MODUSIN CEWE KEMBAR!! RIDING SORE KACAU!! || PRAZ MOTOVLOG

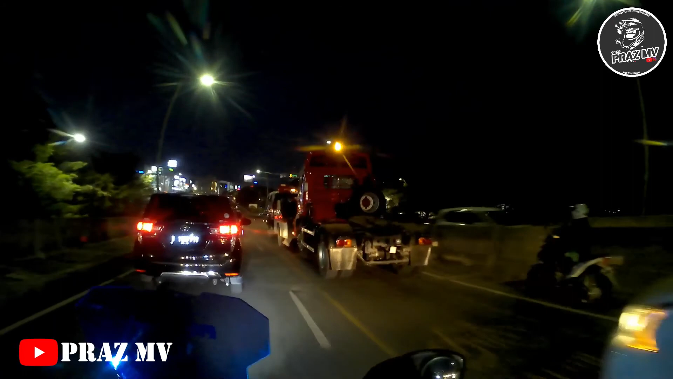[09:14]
wow, di towing, ada towing truck,
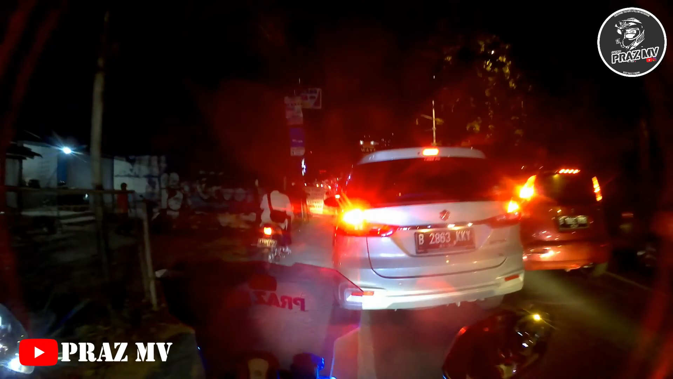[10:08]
Stand-nya mana ya mobil mau belok kiri nih?